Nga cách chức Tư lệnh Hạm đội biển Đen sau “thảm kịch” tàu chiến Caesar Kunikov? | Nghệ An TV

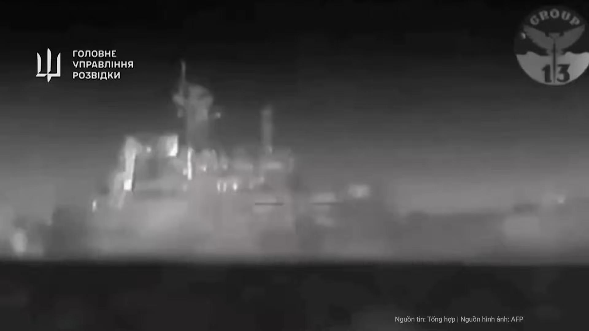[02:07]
Trước đó ngày 14 tháng 2, Ukraine thông báo,
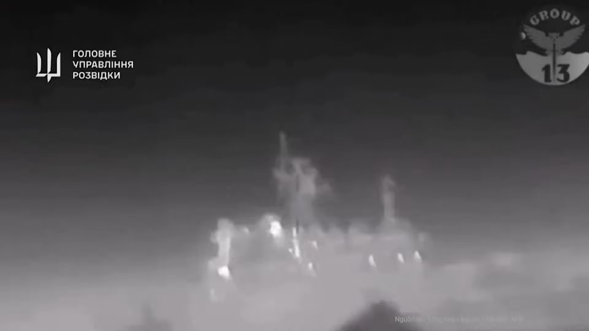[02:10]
cơ quan tình báo quân sự Ukraine GUR đã sử dụng phương tiện không người lái Magura phá
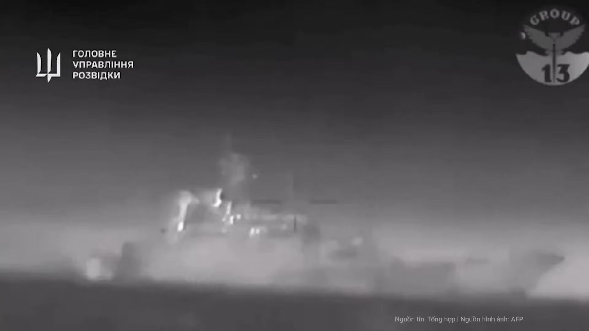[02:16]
hủy tàu đổ bộ Kaseya Kunikov của hải quân Nga.
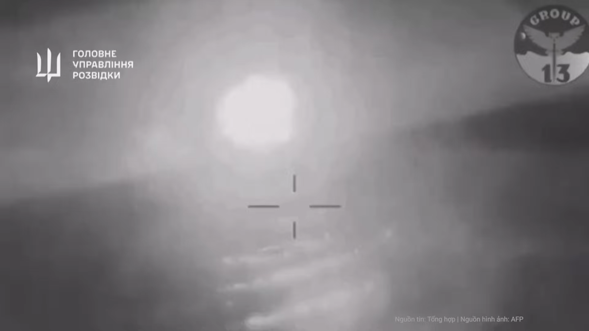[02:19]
Sau vụ tấn công,
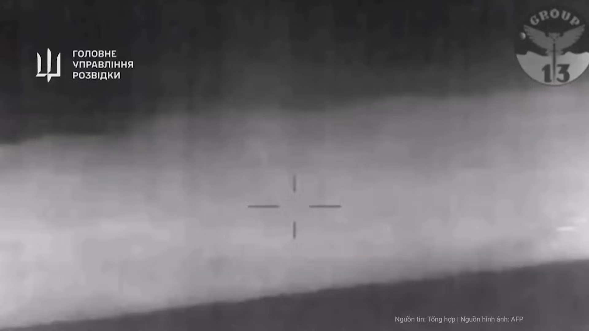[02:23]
tàu đổ bộ Kaseya Kunikov bị hương hỏng không thể sửa chữa được và đã chìm ở ngoài khơi Crimea, hiện chưa có bình luận nào từ phía Nga.